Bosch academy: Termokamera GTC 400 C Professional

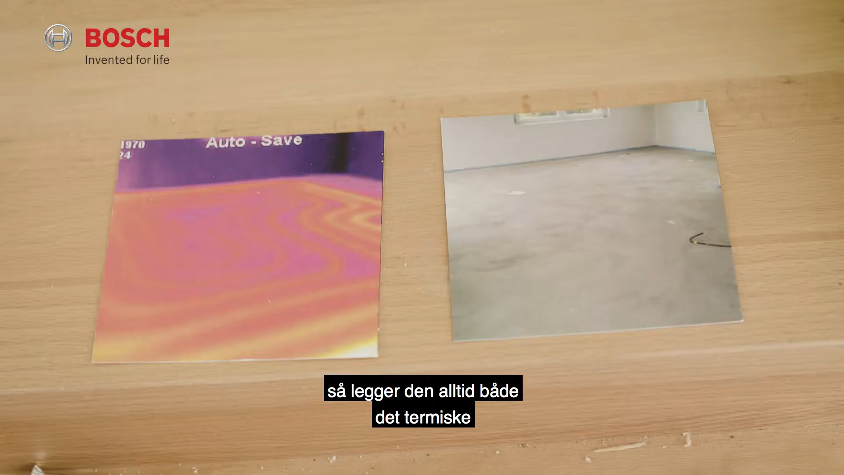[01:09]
Når jeg så efterfølgende lægger den ind i computeren, så lægger den altid både det termiske og det almindelige billede ind, så jeg ved præcis, hvor jeg har været henad.